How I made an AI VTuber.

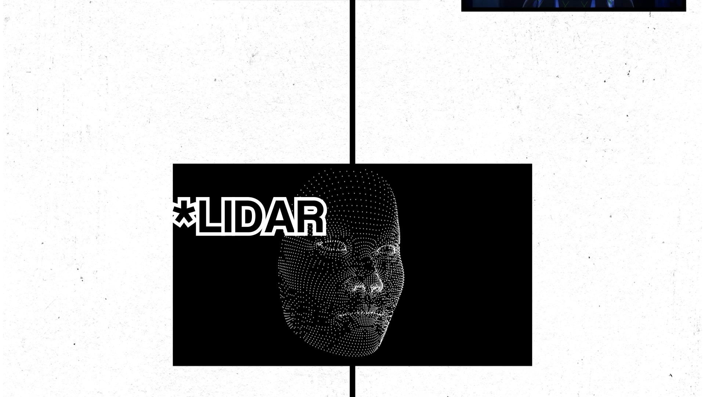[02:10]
Another method is to use sonar light mapping to project invisible dots on someone's face and calculate the way the light bends to create a mapping of the face.